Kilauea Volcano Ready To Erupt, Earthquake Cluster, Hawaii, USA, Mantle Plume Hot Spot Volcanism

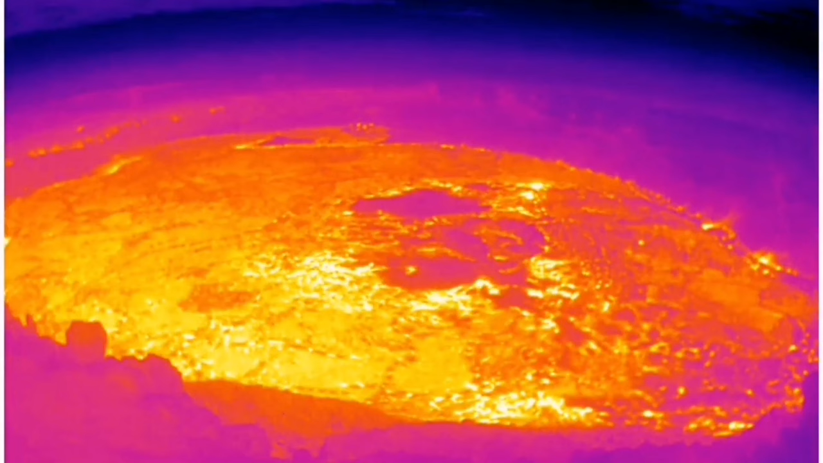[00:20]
actually there it shows the magma is present I will show a diagram of the depth of the
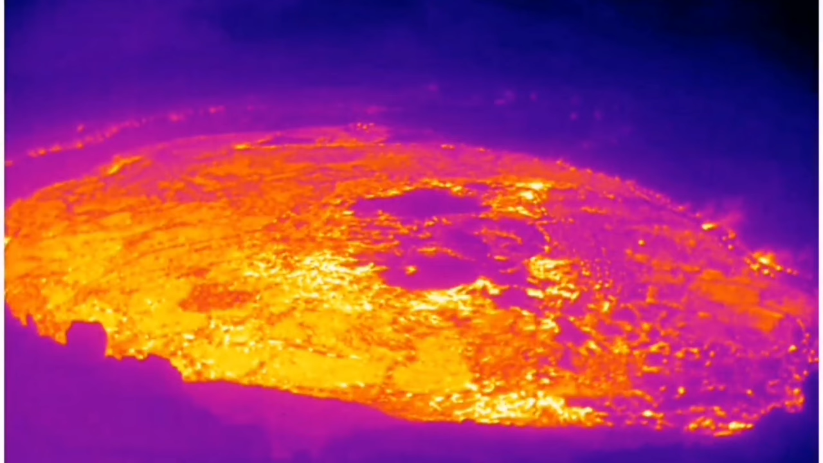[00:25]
magma also this is in the biggest island of the Hawaii we have a swarm
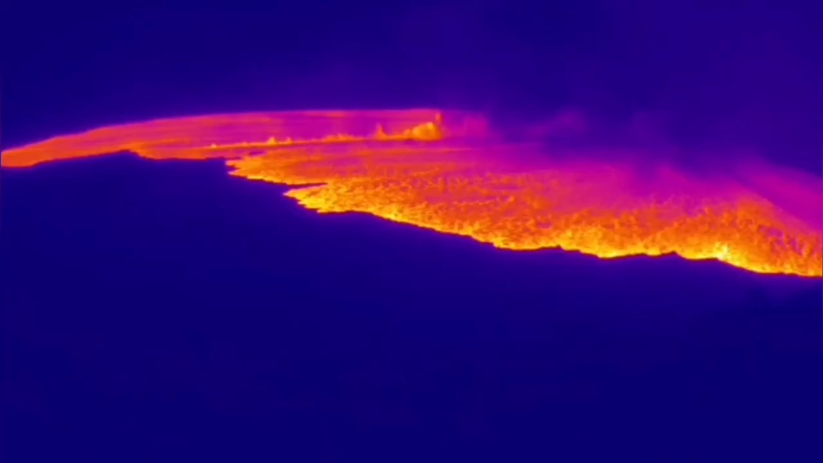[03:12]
island you can see the thermal image is all over the place the lava is flowing just very runny